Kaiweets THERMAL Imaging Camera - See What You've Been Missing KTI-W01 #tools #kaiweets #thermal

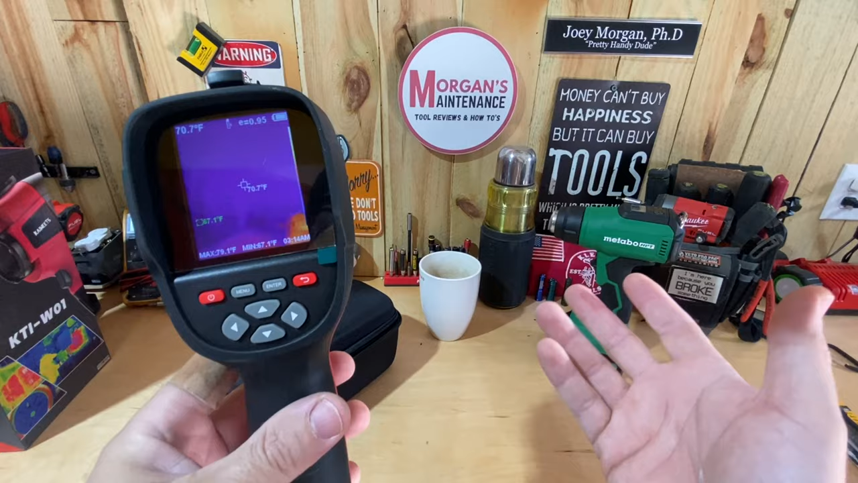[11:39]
what the real problem is but let me go ahead and show you some of the ways that i've used this so again just in showing
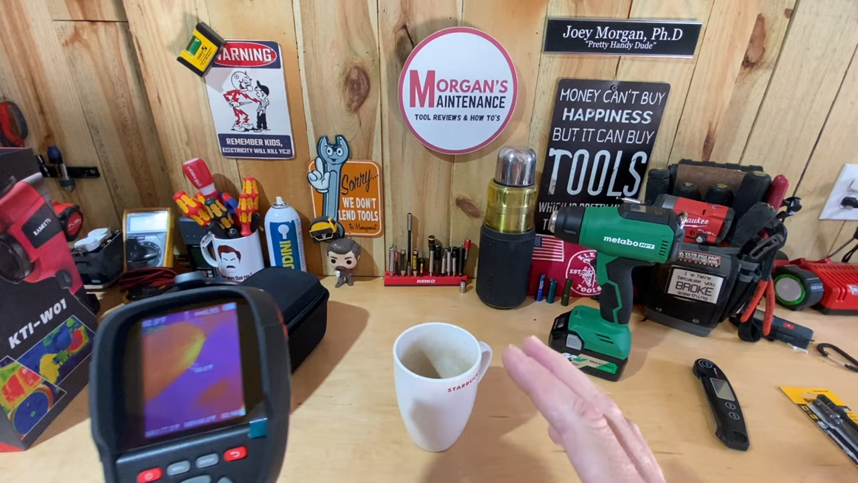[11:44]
you maybe the accuracy i guess i decided i'd go ahead and film making a cup of coffee so with this you're going to see the actual video footage of it in use how
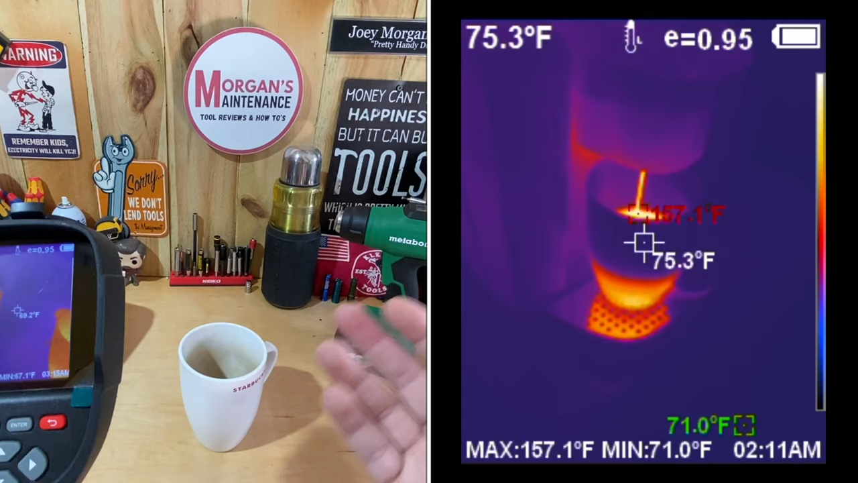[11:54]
On screen: spot 75.3°F, max 157.1°F, min 71.0°F
it records so this is how it shows up as a recording whenever you was going to show it to somebody you can see me making a cup of coffee here and the temperature changing and all the things that go along with that and
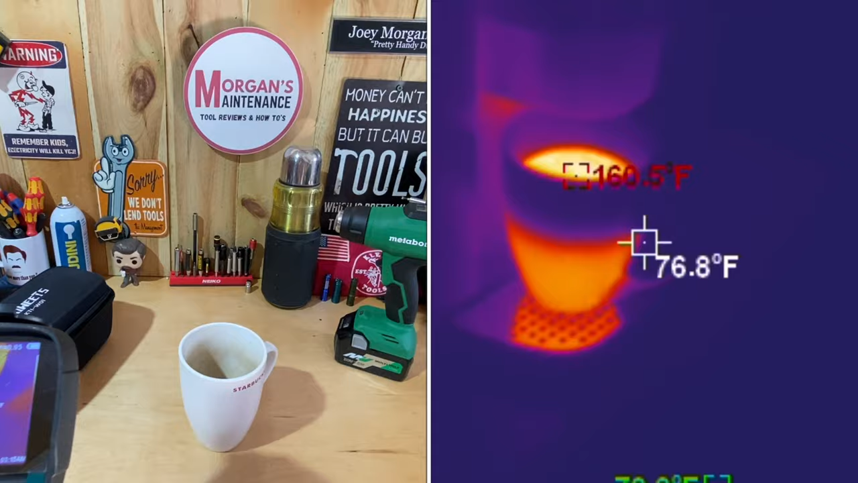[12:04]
On screen: spot 76.8°F, max 160.5°F
then when i was done with it i went ahead and took a thermometer like this stuck it down in the cup of coffee compared that to the setting that's on here and it's showing me over there in the red the highest temperature
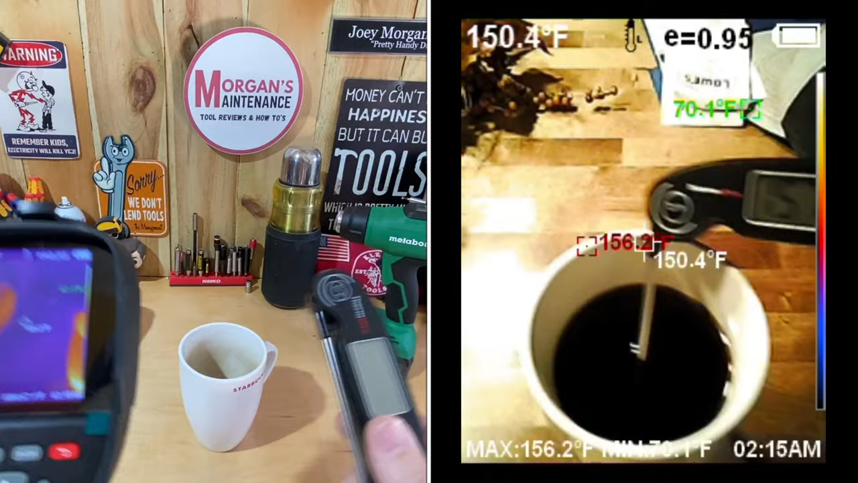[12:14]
On screen: spot 150.4°F, max 156.2°F
that i'm actually seeing on my screen and you can see it's very comparable it's right around 157
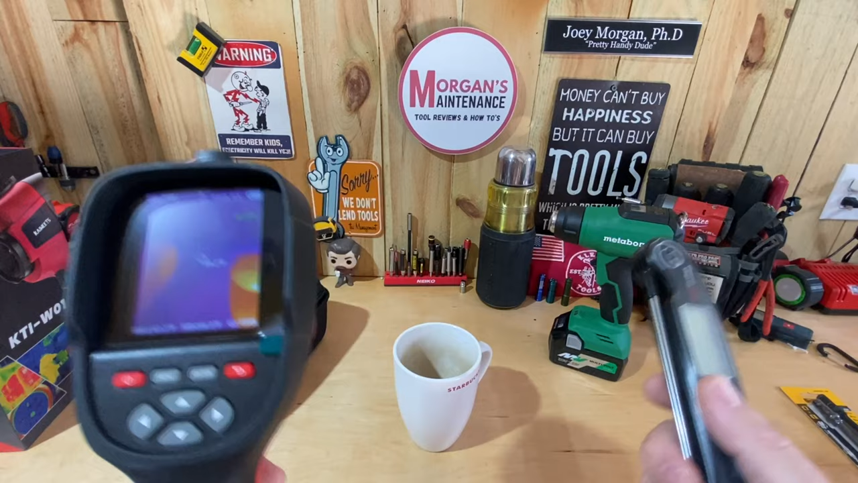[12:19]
ish degrees fahrenheit so it's pretty accurate in that way it's at least almost identical to what i'm reading with a actual thermometer and of course i'm not having to stick
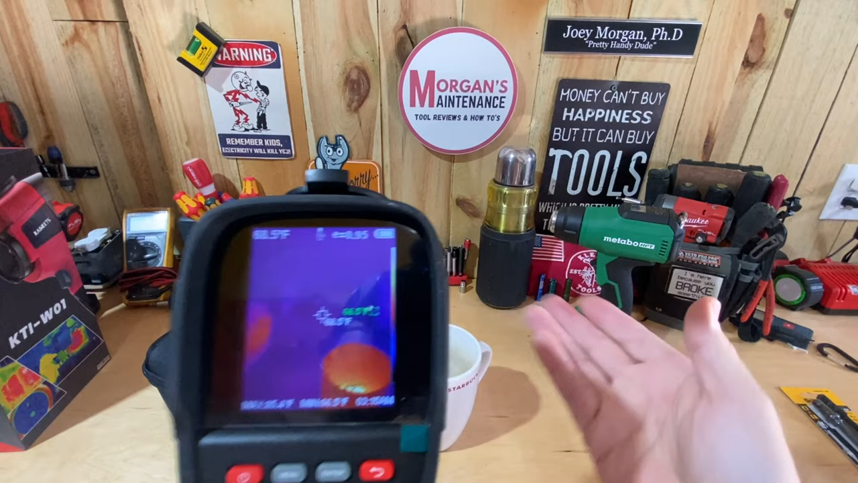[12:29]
anything into the liquid using this gun right here another thing i'm doing is as you can see here
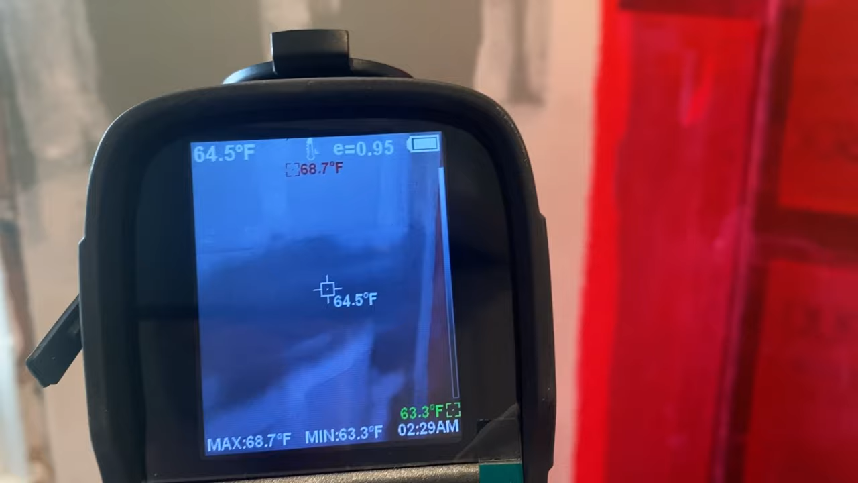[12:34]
On screen: spot 64.5°F, max 68.7°F, min 63.3°F
as i go through an area where i'm doing a bathroom remodel i'm able to i just now got
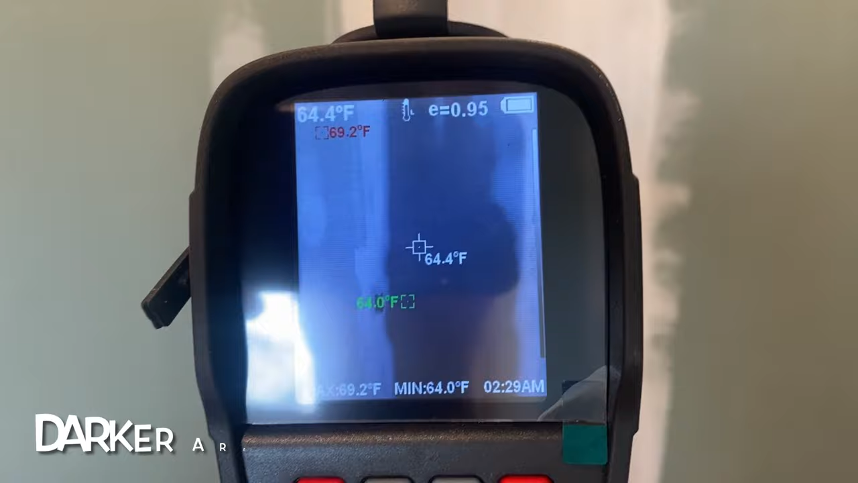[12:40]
On screen: spot 64.4°F, max 69.2°F, min 64.0°F
done putting a coat of drywall mud on one side of my corners and some seams and if
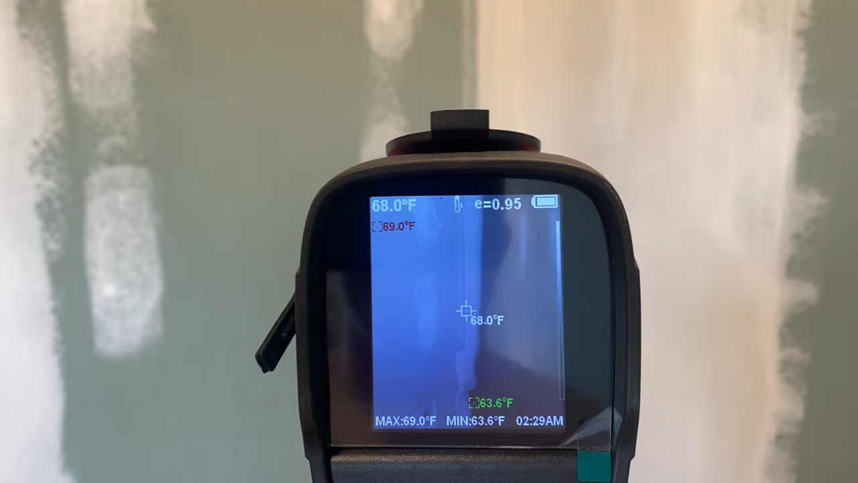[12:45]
On screen: spot 68.0°F, max 69.0°F, min 63.6°F
i turn it over to the white mode i can actually tell where i've mudded and where i've
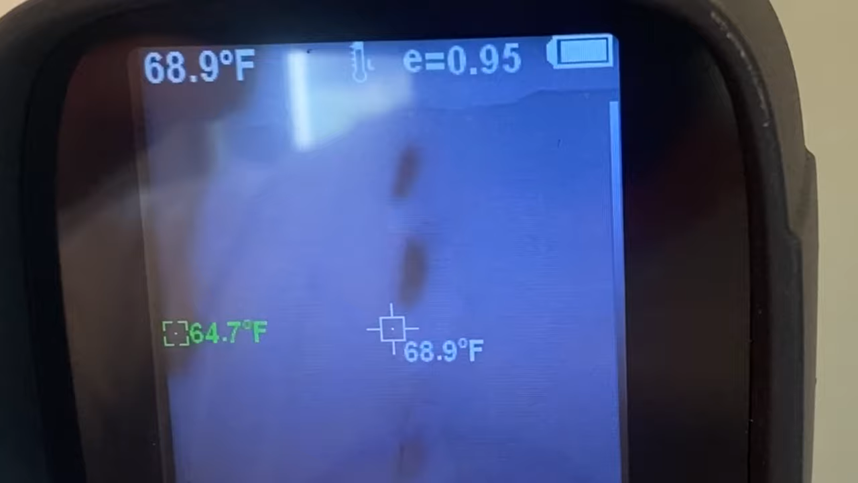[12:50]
On screen: spot 68.9°F
not so what's dry and what's
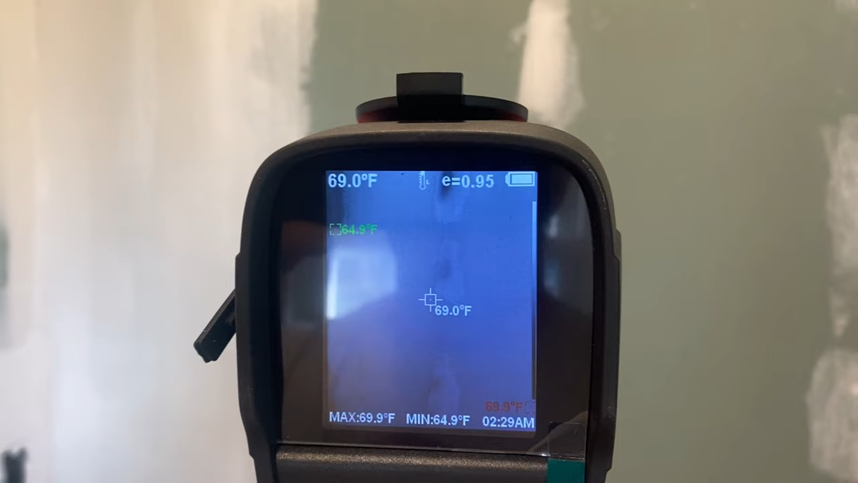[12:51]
On screen: spot 69.0°F, max 69.9°F, min 64.9°F
not i don't know that i will specifically use this